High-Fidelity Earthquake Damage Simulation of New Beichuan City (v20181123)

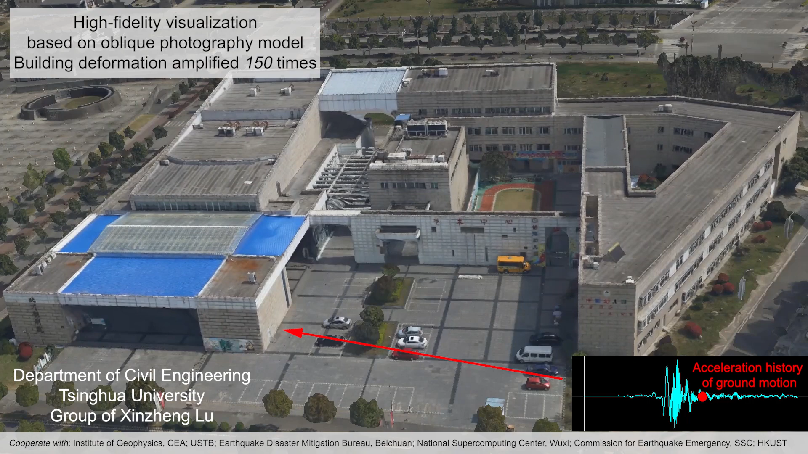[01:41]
For special buildings,
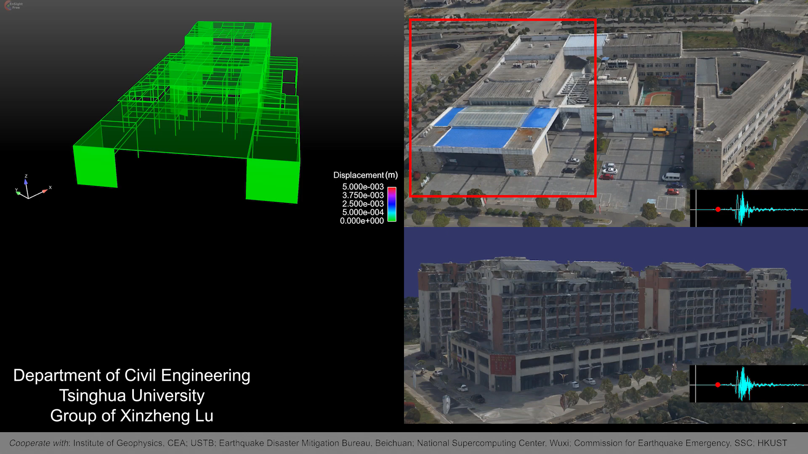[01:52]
we can further establish their refined finite element models according to the design drawings. So that the seismic responses of every component of the buildings can be obtained.